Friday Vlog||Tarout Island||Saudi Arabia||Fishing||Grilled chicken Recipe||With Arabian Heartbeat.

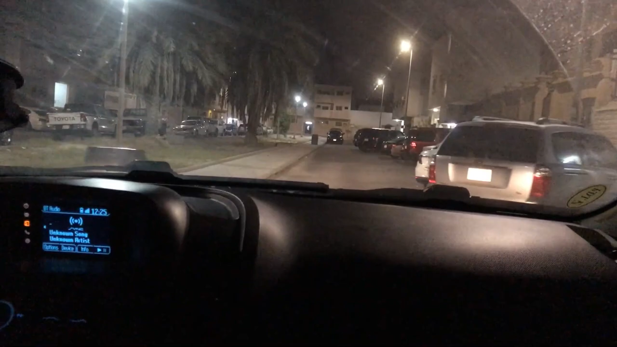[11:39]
അപ്പോൾ ഇപ്പോൾ ഏകദേശം 12:30 ആയിട്ടുണ്ട് കേട്ടോ. 12:25 ആയിട്ടുണ്ട് ഞങ്ങൾ തിരിച്ചു പോരുമ്പോൾ.